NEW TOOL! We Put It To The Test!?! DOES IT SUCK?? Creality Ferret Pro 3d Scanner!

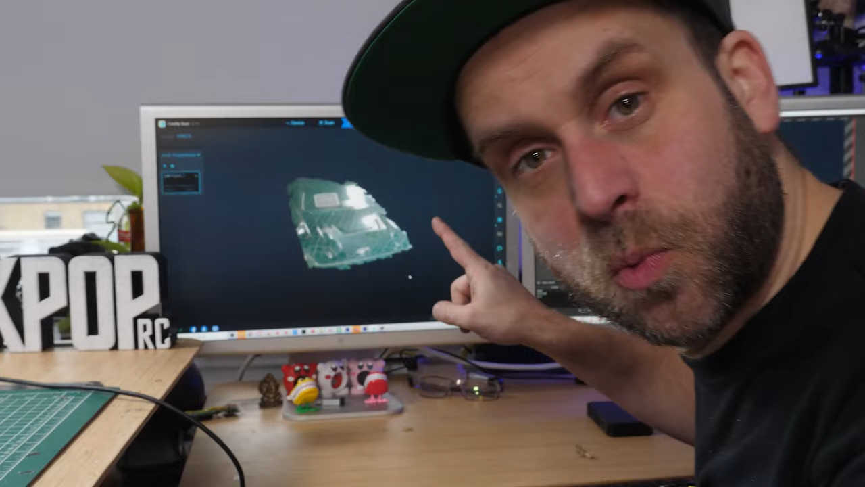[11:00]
So this is what it got from the clear Lexan scan.
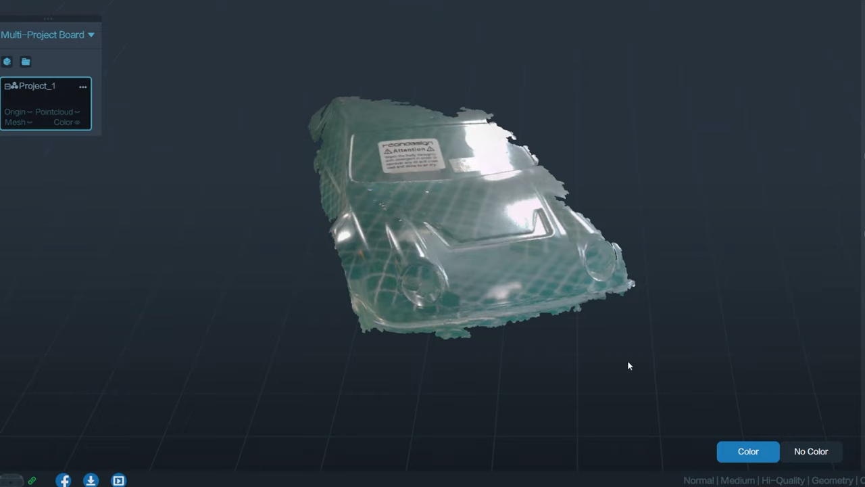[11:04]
You can see that the color map that is meshed around the 3D object is kind of cheating it.
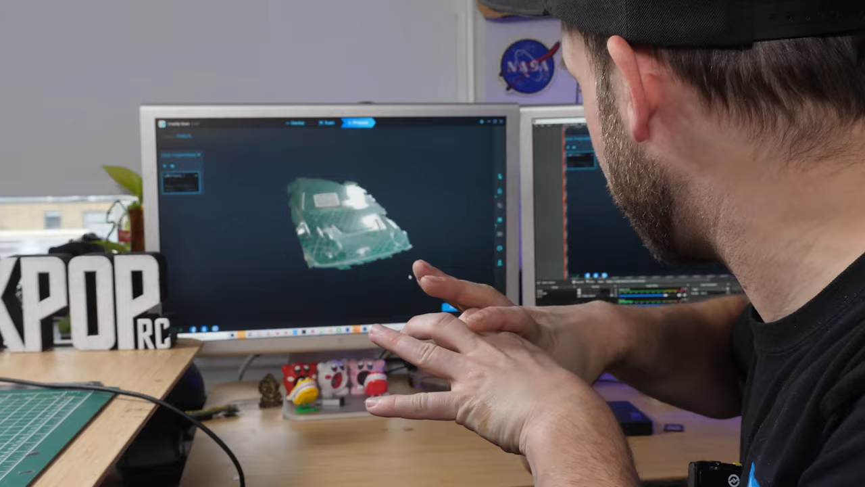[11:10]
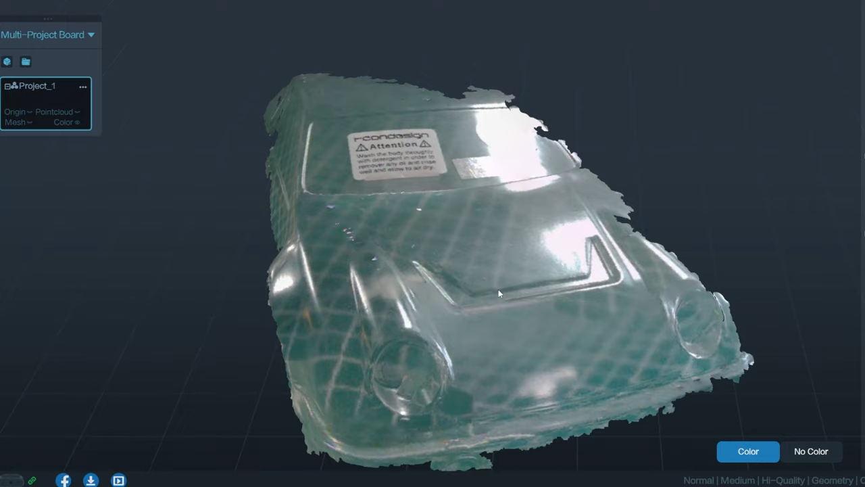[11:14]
It makes it look like it's much, much better than it is.
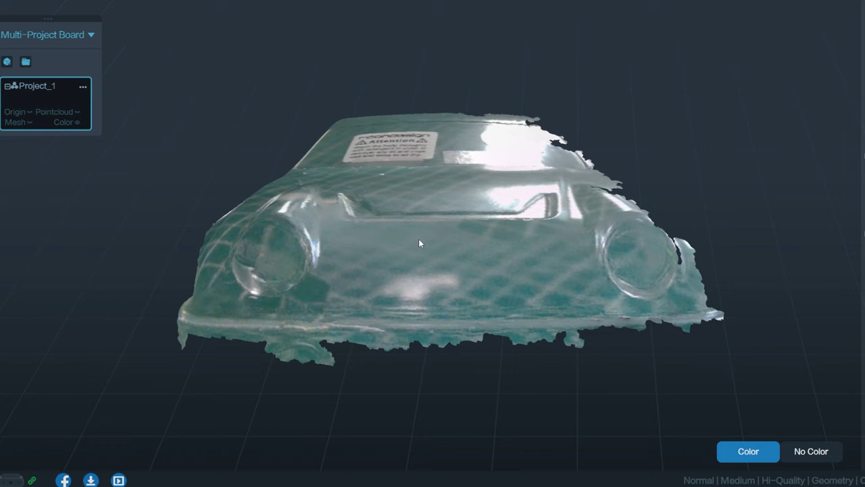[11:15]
If we turn off the color, you can start to see exactly how that point cloud
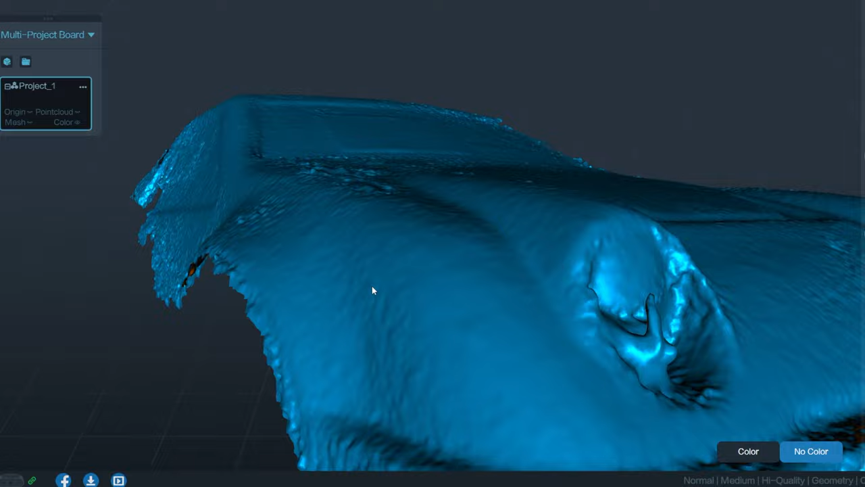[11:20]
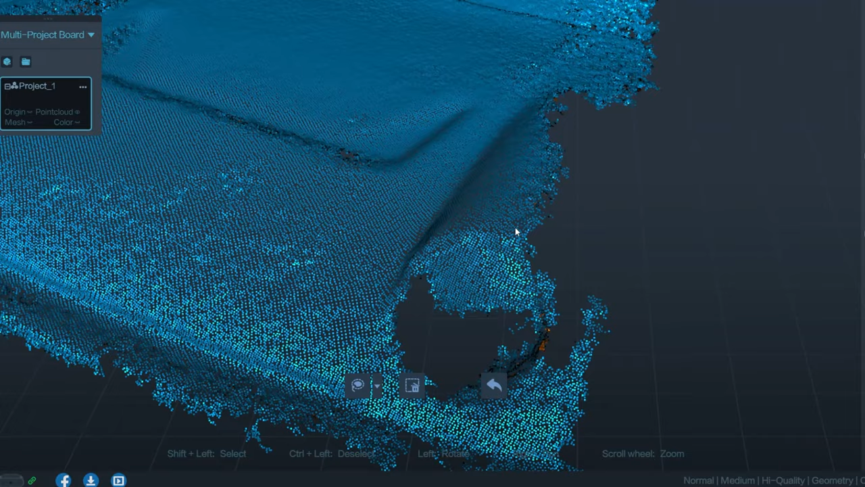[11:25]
was turned into a solid, which I guess for a clear Lexan body,
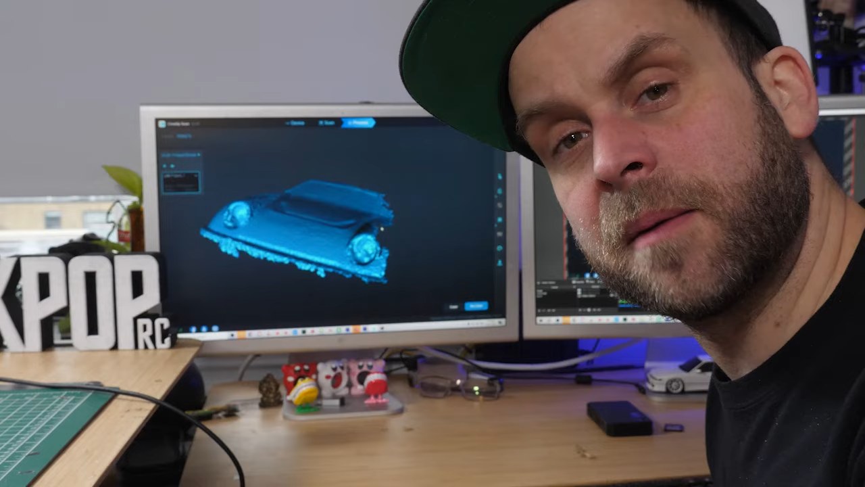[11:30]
this is probably a lot better than I thought it would be. In fact, I think it's enough.
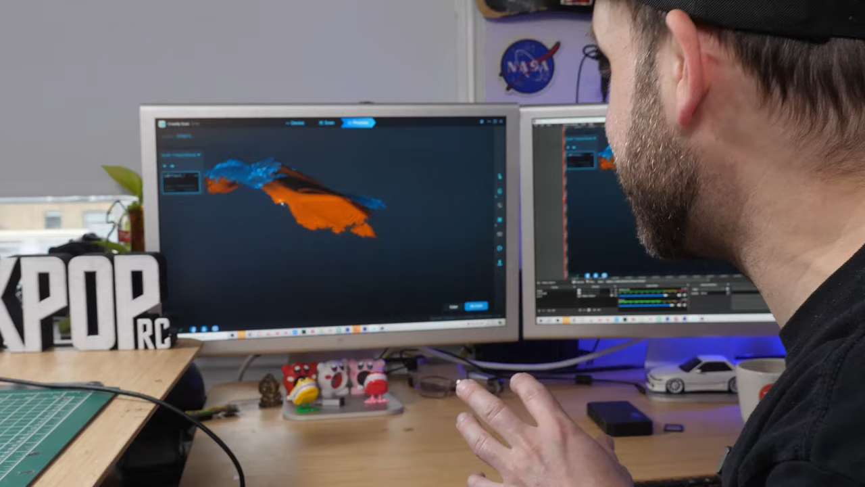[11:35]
If we kept scanning it, we would probably have enough to build a cage in 3D.
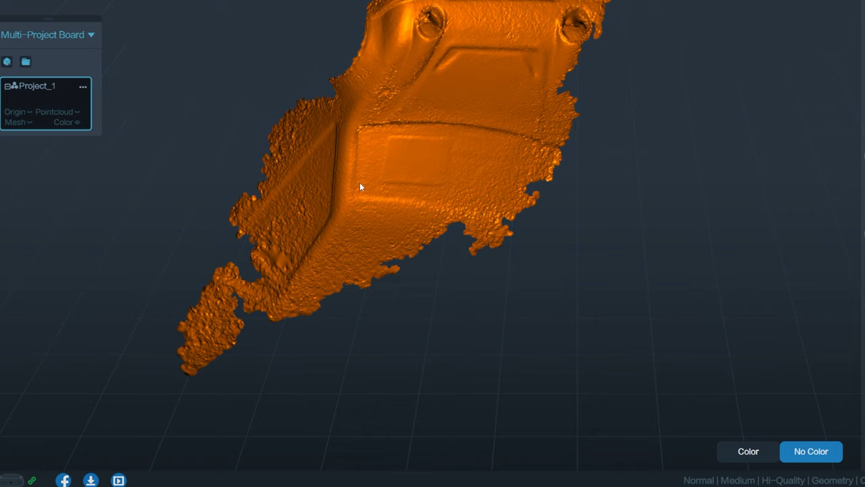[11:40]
I'm really freaking surprised that it scanned that well.
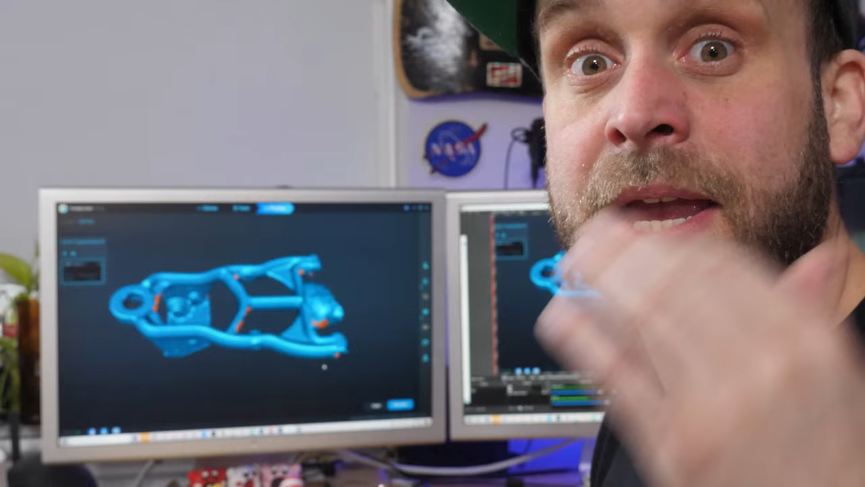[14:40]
and be able to use it quickly and efficiently, much more efficiently than measuring all these points by hand.
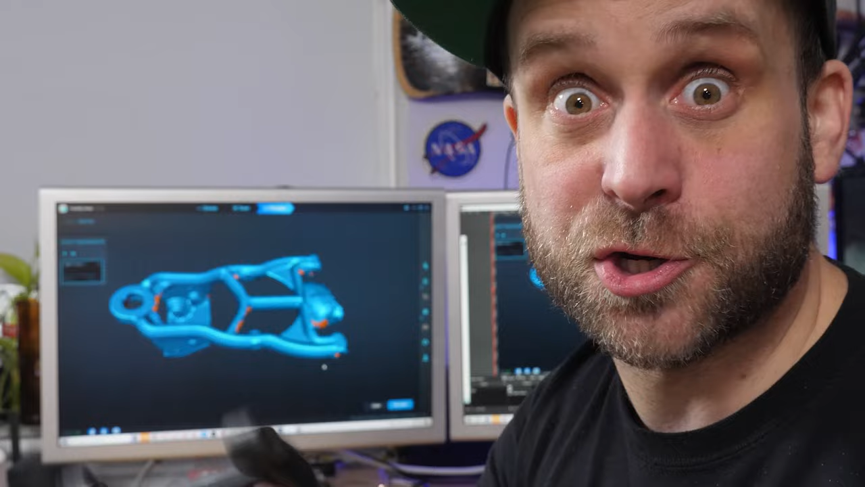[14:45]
The scan of the A-arm worked perfectly.
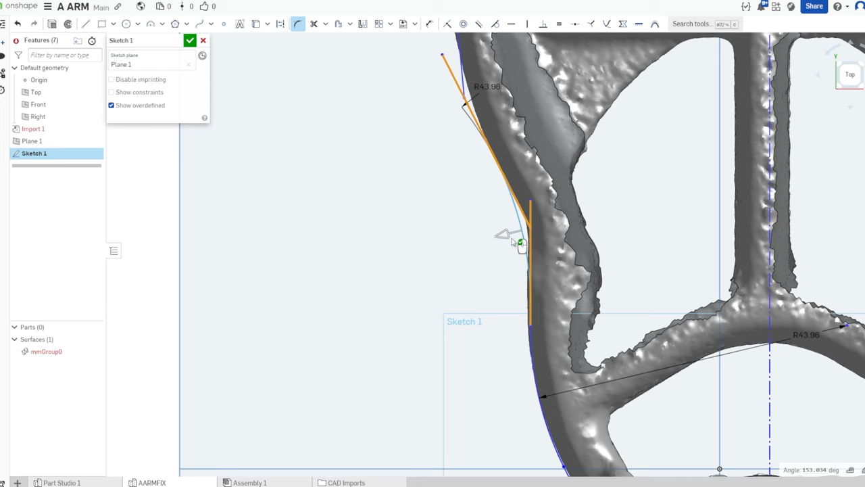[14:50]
I could trace out the geometries in Onshape using this as a guide, which is exactly what I would want this particular tool for.